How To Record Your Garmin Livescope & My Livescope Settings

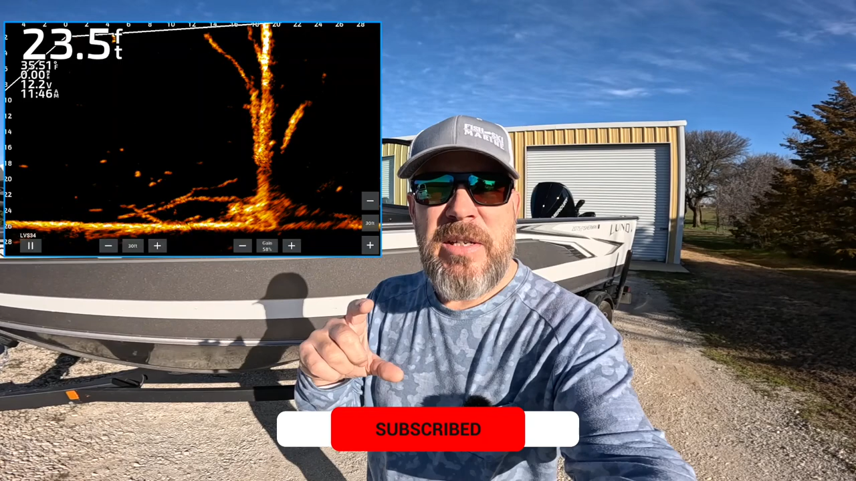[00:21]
On screen: depth 23.5 ft
So if you want to download it, upload to a computer or whatever, you can actually record. So I'm going to show you the steps to do that.
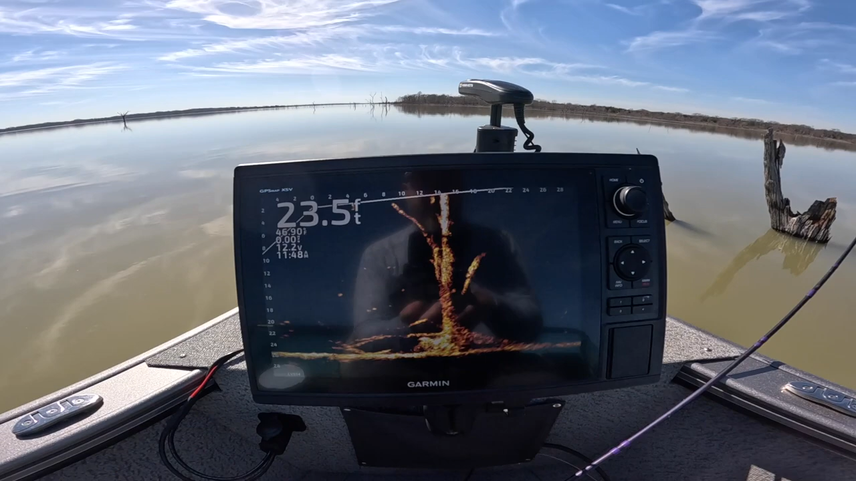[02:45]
On screen: depth 23.5 ft
So we're going to go to home, we're going to scroll over to settings,
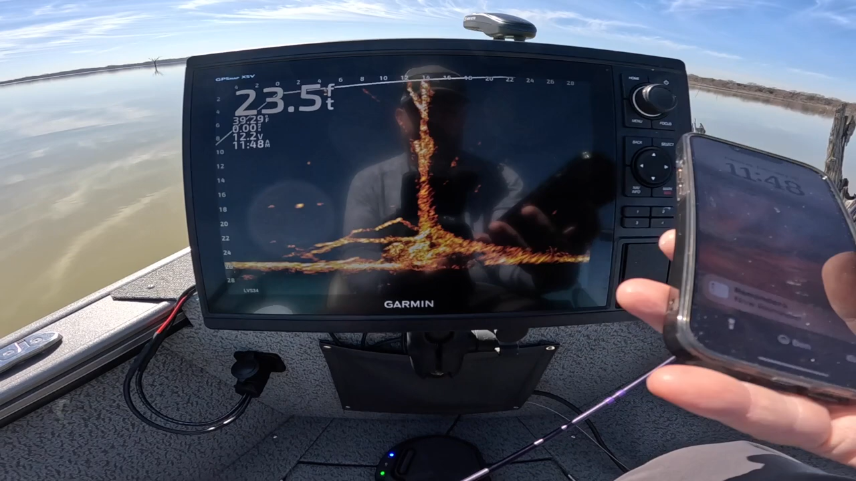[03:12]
On screen: depth 23.5 ft
So take your phone, get the Garmin app.
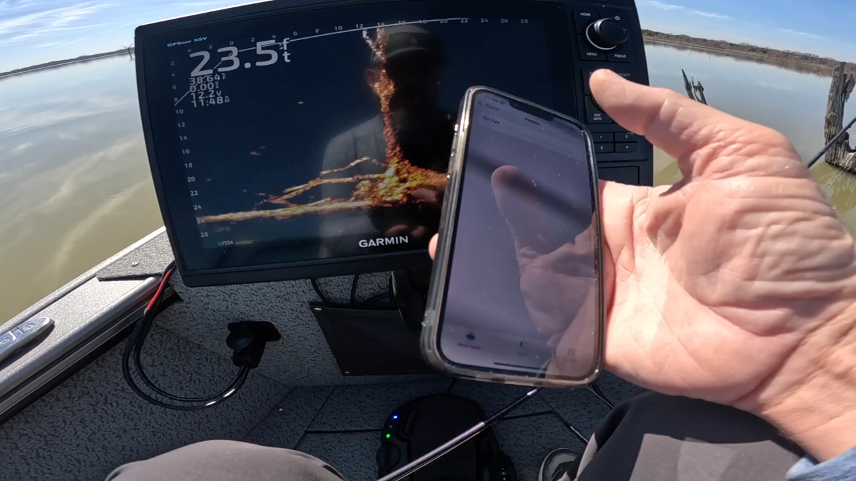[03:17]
On screen: depth 23.5 ft
Let's start from scratch here. You want to click on Helm, it's going to show you the image of your LiveScope.
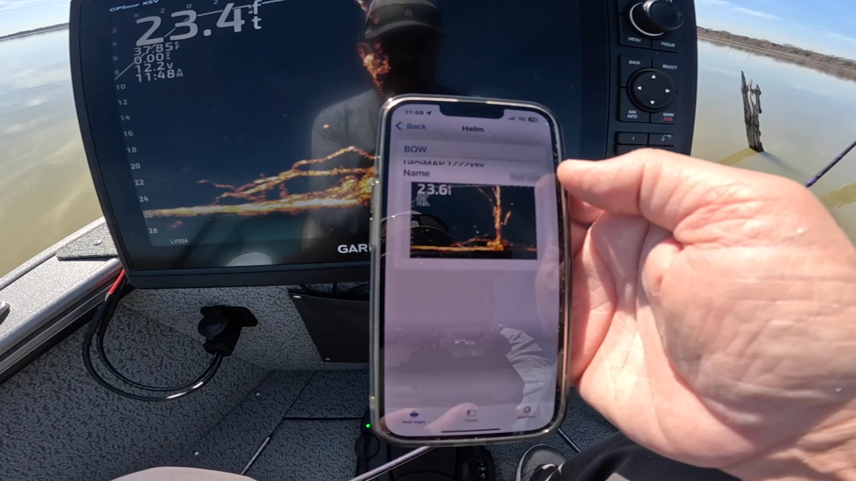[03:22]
Click that.
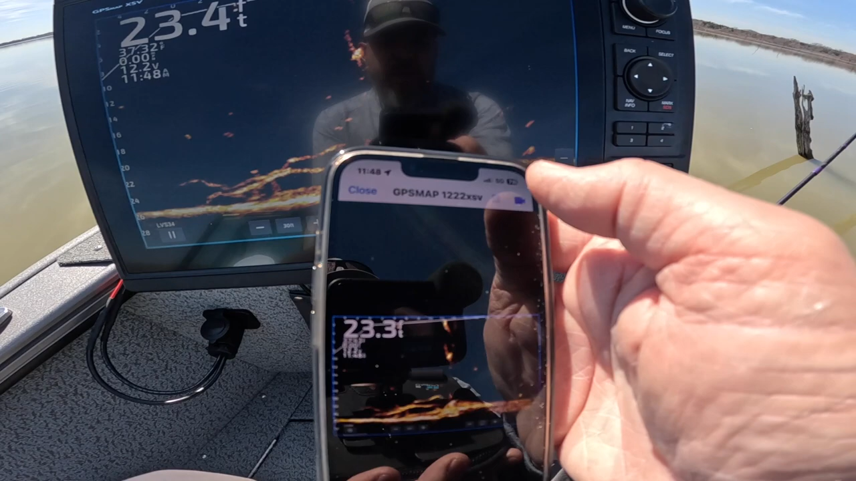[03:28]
Now the top right hand corner is a record button. Start recording.
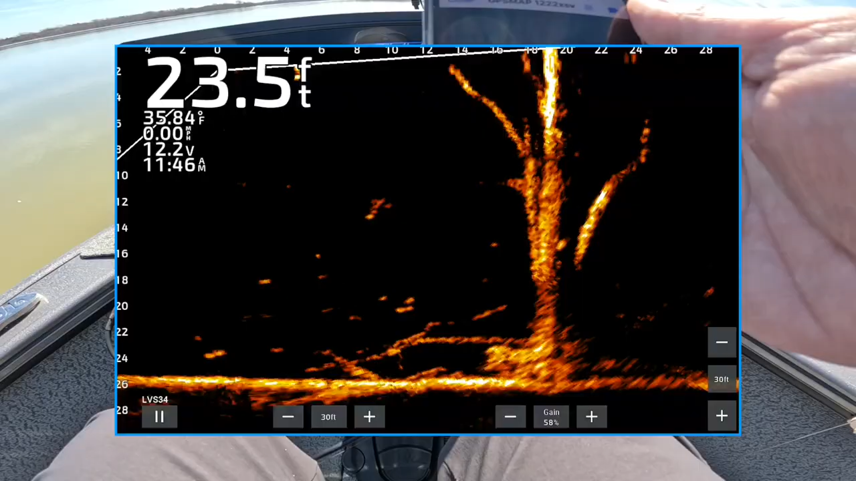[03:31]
On screen: depth 23.5 ft, water 35.84°F
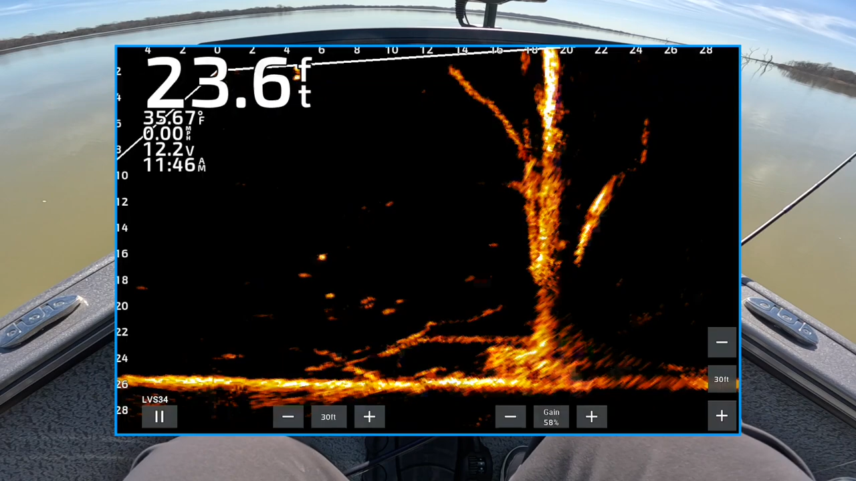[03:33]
On screen: depth 23.6 ft
So anywhere that I turn my LiveScope, I'm recording directly from my chart plotter.
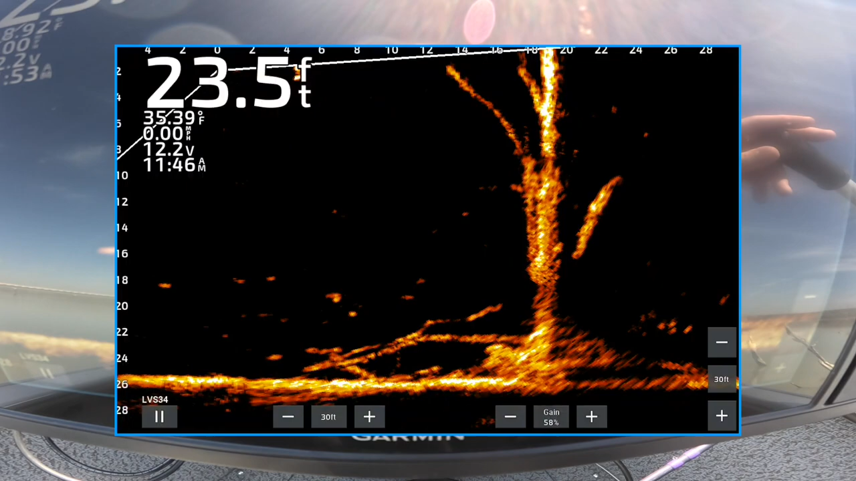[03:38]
On screen: depth 23.5 ft, water 35.39°F
Now the great thing about this is you don't have any glare from the sun because it's recording internally,
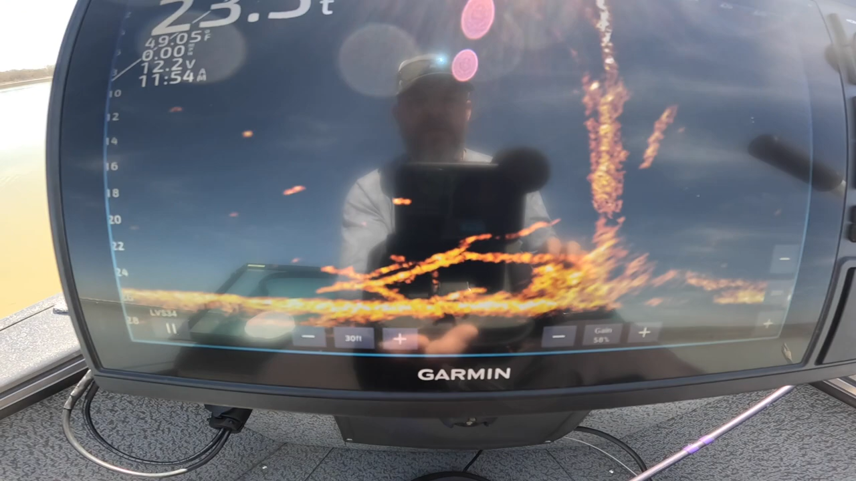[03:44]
but it's going to your phone.
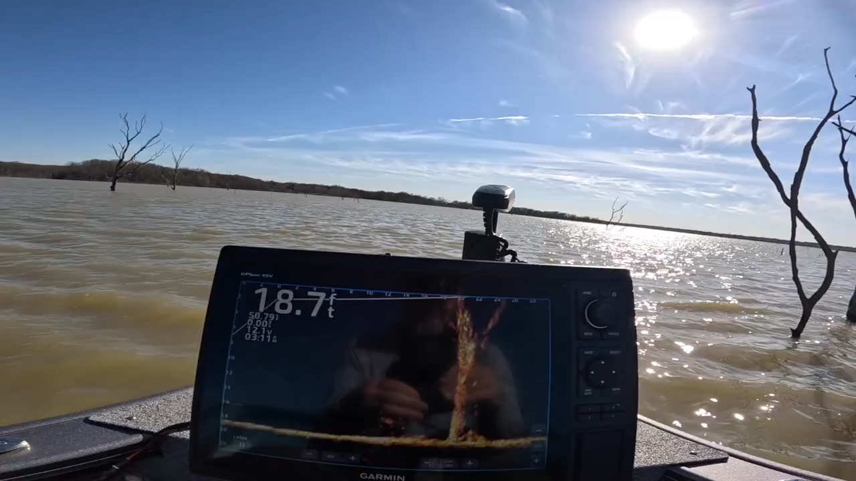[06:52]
On screen: depth 18.7 ft
So I'm in 18 feet of water. I have my live scope looking out to 30 feet.
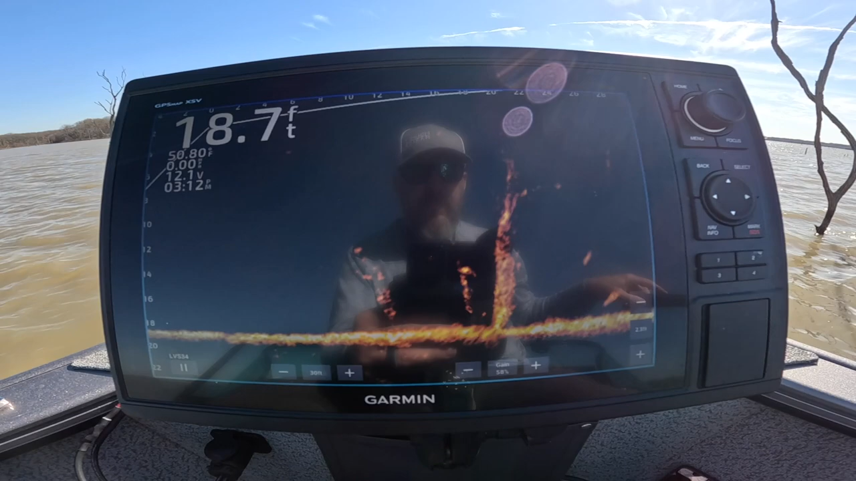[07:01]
On screen: depth 18.7 ft
There's a couple of fish here on the right hand side of this tree. And then there's one on the left side down about 14 feet. So my settings that I have for my live scope,
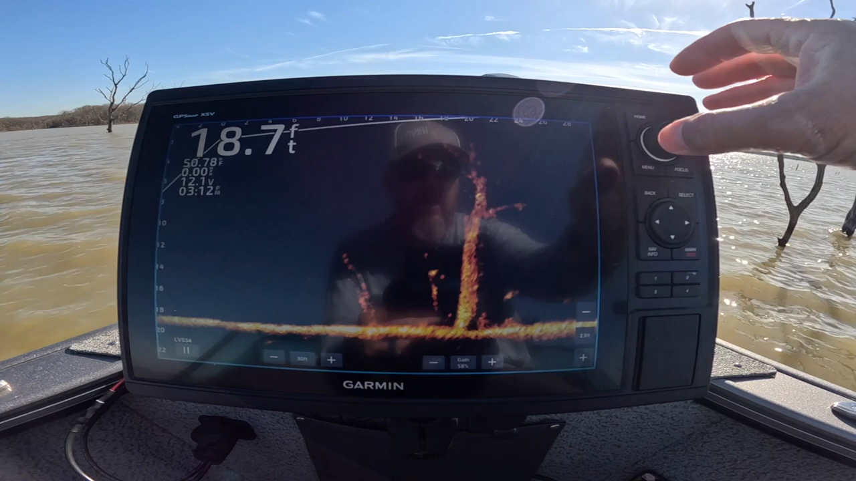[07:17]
On screen: depth 18.7 ft
I have my gain set at 58. My depth, I'm at 23. I can't see. 23 or so. My forward range, I'm currently looking at 30 feet.
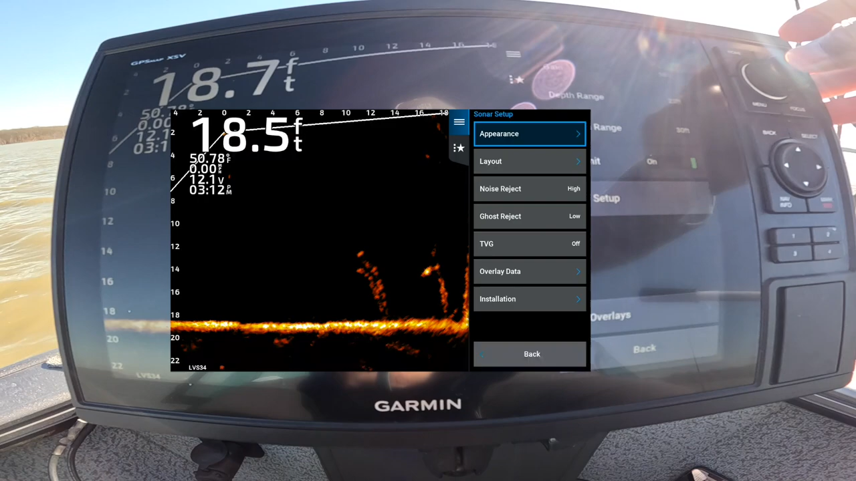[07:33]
And I'll go through the rest of it. So I'm using amber for my color scheme. My color gain is 86%. My color limit is 25%.
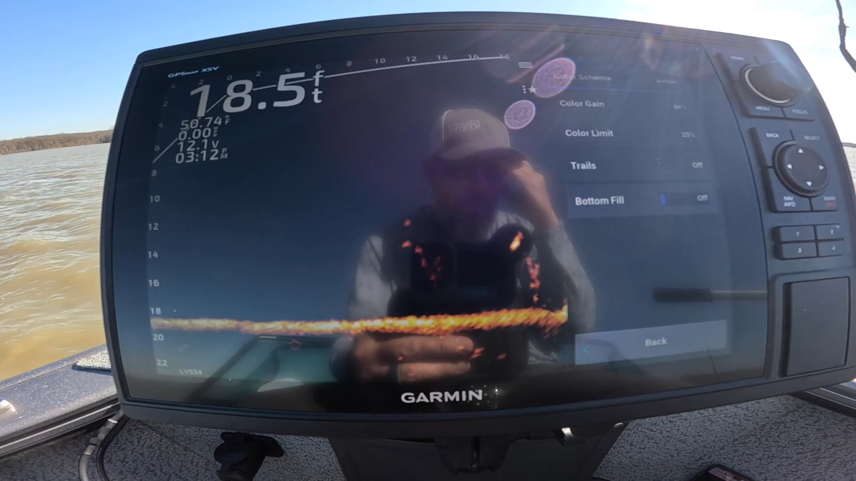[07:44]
On screen: depth 18.5 ft
The noise reject is high.
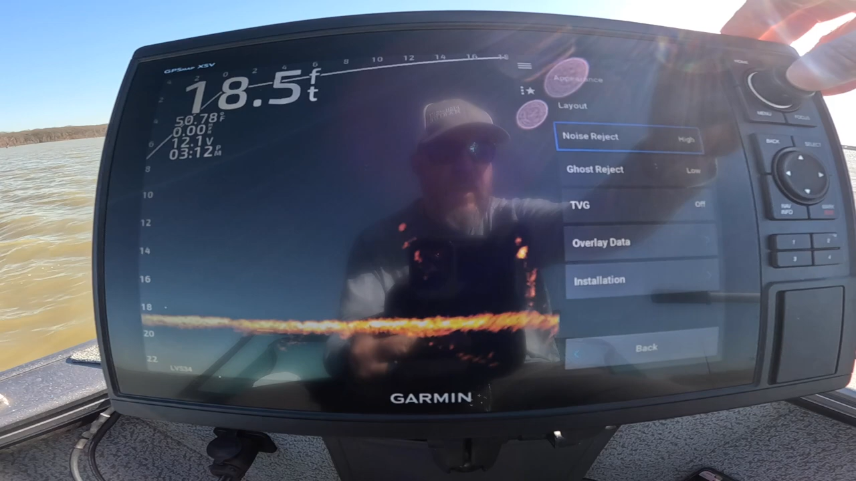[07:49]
On screen: depth 18.5 ft
Ghost reject low. I have the TVG set is off. So that's my settings. Again, it comes in pretty clear.
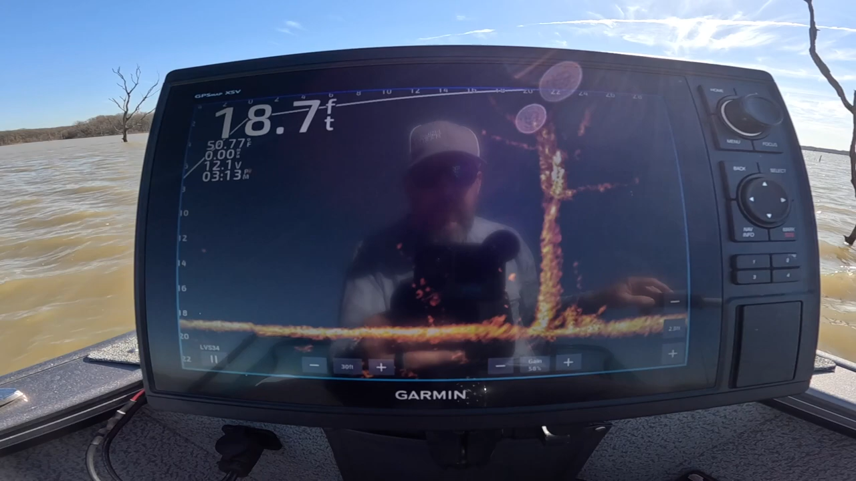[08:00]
On screen: depth 18.7 ft
You can see a couple of fish down there.